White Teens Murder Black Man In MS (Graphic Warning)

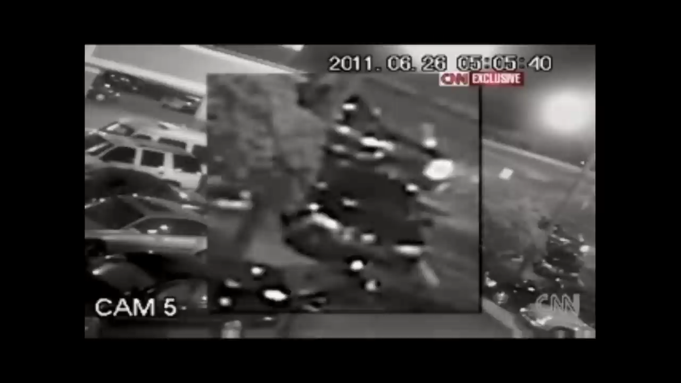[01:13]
after beating anderson he pumps his fist in the air and shouts white power according to a motel security guard then some of the teams got in the white suv and drove away leaving anderson beaten and lying on the ground
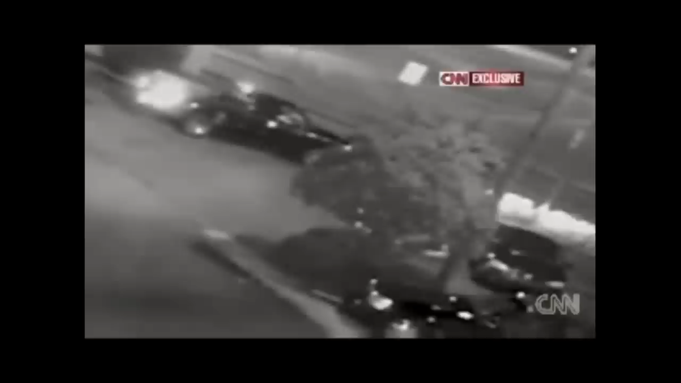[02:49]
defenseless man take a look again as the approaching headlights glow on anderson's shirt then disappears under the truck